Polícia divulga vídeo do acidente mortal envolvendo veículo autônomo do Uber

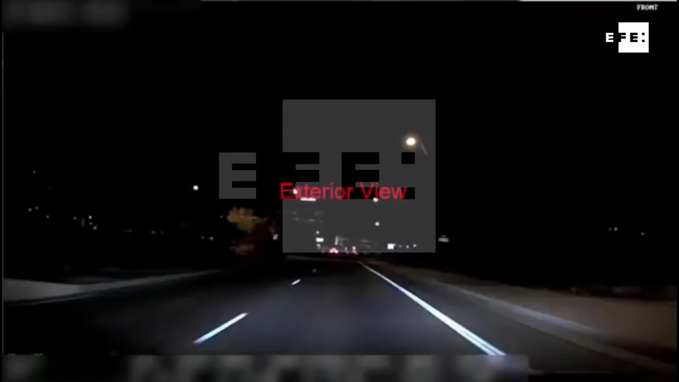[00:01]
Um vídeo que mostra o acidente do domingo passado nos Estados Unidos, no qual uma mulher morreu atropelada por um veículo autônomo da Uber, foi divulgado à imprensa nesta quarta-feira pela polícia de tempo, no Arizona. As imagens mostram a visão exterior do veículo no momento em que ele atinge uma mulher que caminhava carregando uma bicicleta, mas no instante do impacto, a gravação é interrompida.
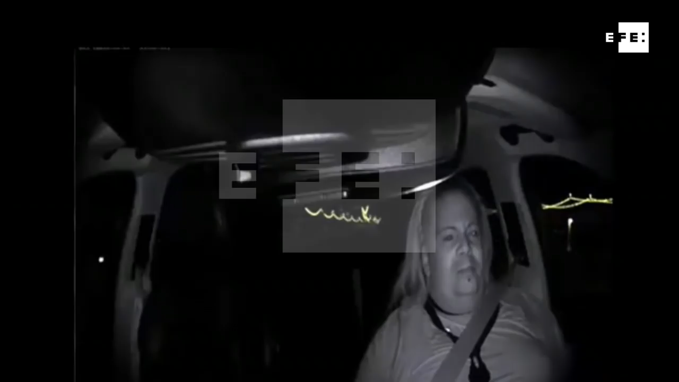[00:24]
O vídeo foi editado e mostrado assim à imprensa por conta das fortes imagens que aparecem depois. Uma outra câmera no vídeo foca a pessoa que opera o sistema de dentro do carro e a reação de surpresa dela ao se dar conta do acidente. O vídeo tem uma duração total de 21 segundos.